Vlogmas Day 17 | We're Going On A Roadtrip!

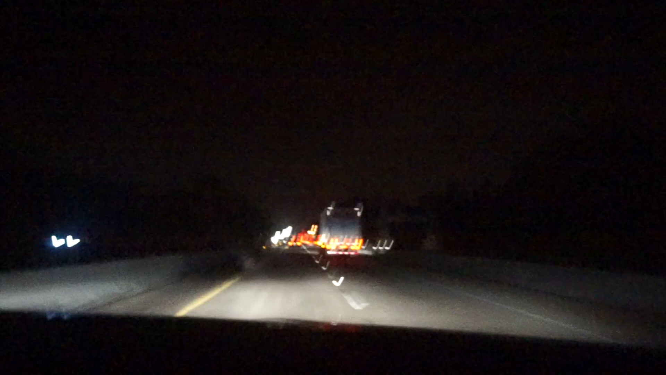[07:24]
So I'm trying to get the Florida state sign. All right, welcome to Florida.
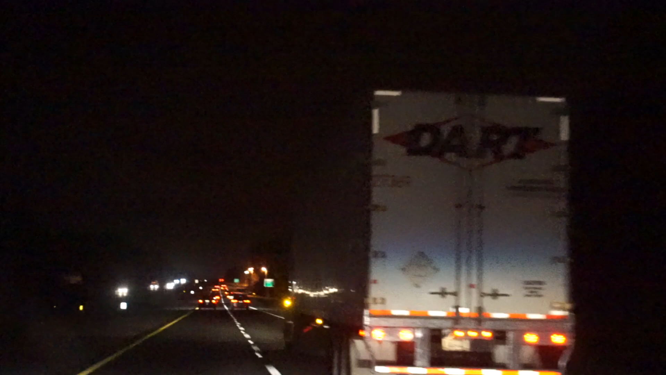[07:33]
Did we pass it? No, it says. Oh, like the, well, what is it, Florida state line? But no, I want the welcome to Florida.